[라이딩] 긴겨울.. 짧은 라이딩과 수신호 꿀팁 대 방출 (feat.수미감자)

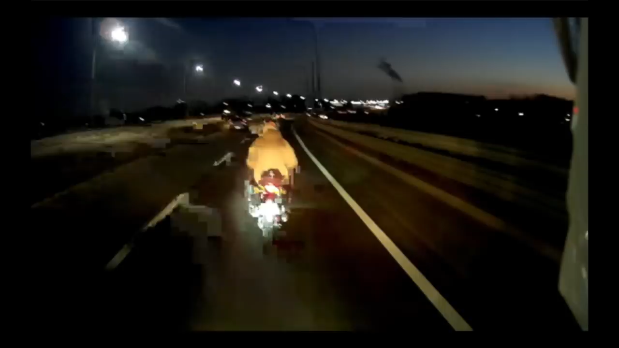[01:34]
지금 저녁이 바람이 좀 차긴 차네 겁나 쪼이겠지? 왔다 차 많다 갑자기 눈을 잘 보고 가
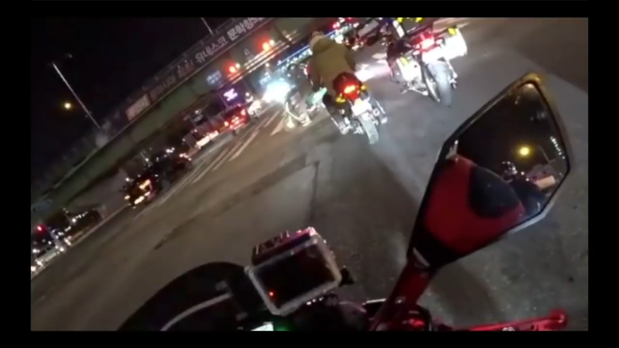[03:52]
자회전 봐봐요 자회전 이렇게 자회전 이쪽으로 손을 이렇게 자회전 그 다음에 우회전 이렇게 니은자 우회전 해봐요 우회전 우회전 우회전 그 다음에 좌회전 유턴 해봐요 유턴 이거
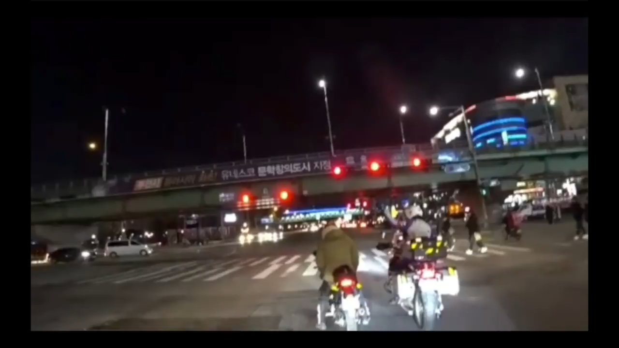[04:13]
봐봐 유턴 이렇게 아니 이렇게 꺾어야지 꺾어야 돼요 이렇게 위로 유턴 아 유턴 알겠죠 왜 우서 왜 전달해야 돼요